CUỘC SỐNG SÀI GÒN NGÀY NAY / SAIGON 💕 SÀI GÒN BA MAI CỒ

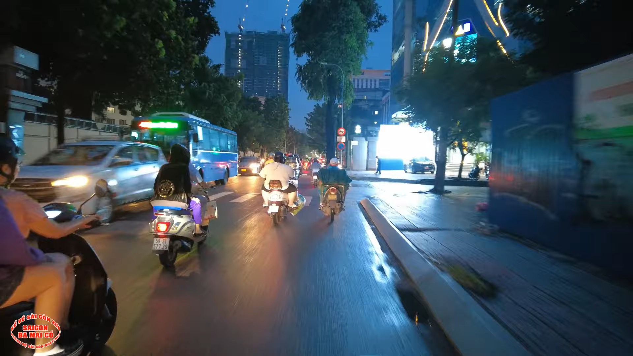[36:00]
cái khu vực này là con đường Nguyễn Khánh Trân này xưa là có cư xá cảnh sát ở đây. Rồi ở đây là tổng nhà cảnh sát, bên tay phải đi vô thì đó là nhà đô thành Sài Gòn. Cơm gà hồng xương.
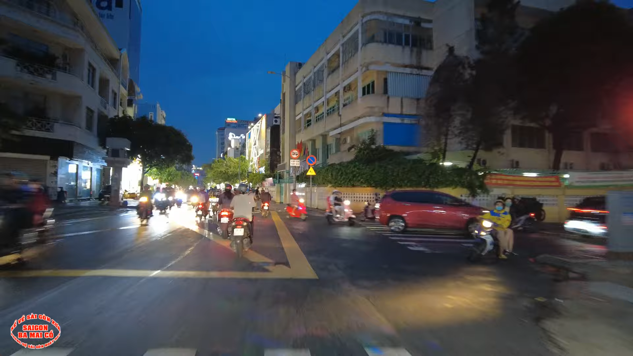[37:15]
Kế bên nữa là Rạp Quốc Thanh. Rạp Quốc Thanh này xưa là sân khấu Quốc Thanh. Có hai cái mặt dở khóc dở cười ở bên tay phải đây luôn nè. À, bây giờ ta bỏ rồi.
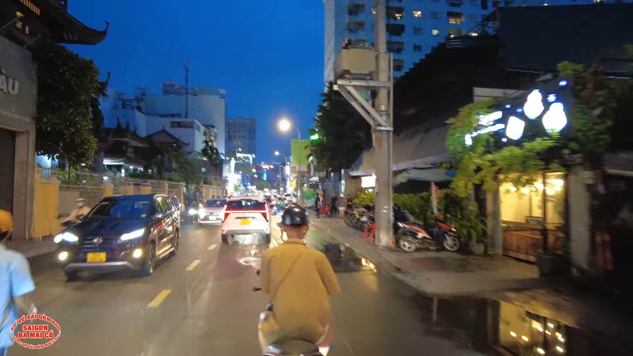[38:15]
Chùa Lâm Tế này được xây dựng năm 1972, đối diện qua Đại sứ quán Tây Đức.